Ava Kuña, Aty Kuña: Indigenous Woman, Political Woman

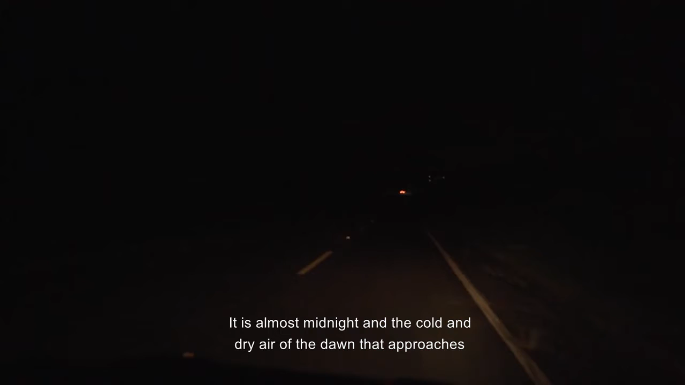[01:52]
É quase meia-noite, e o ar frio e seco da madrugada que se aproxima é meio que um prenúncio da paisagem.
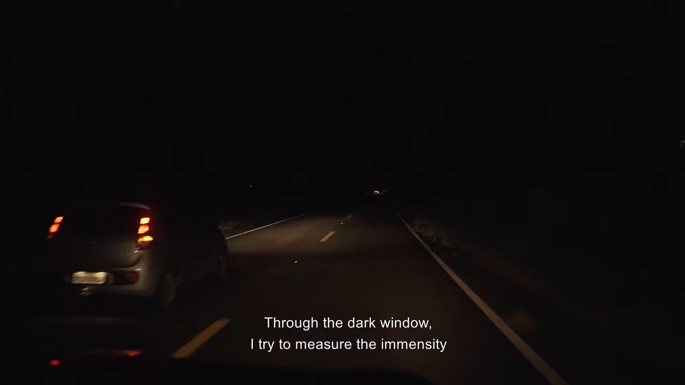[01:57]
Através da janela escura, eu tento mensurar a imensidão dos hectares que passam por nós. Esperança, alvorada, paraíso.